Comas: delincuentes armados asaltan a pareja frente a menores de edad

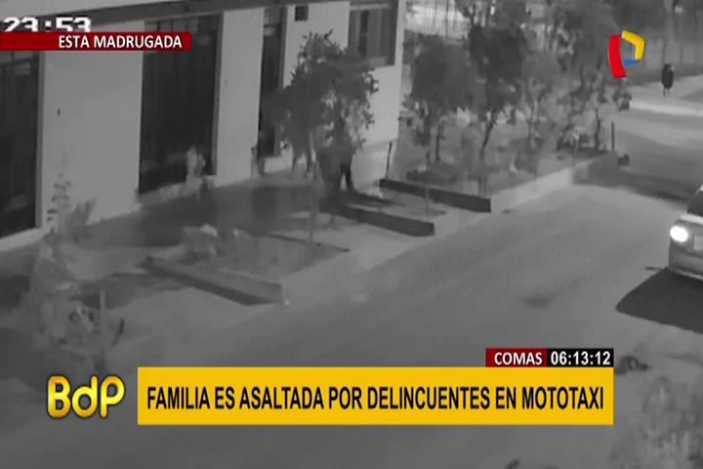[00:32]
Mientras de ellos, una pareja camina, pero la mujer al notar algo sospechoso se detiene. La víctima no presagia nada y sigue su camino.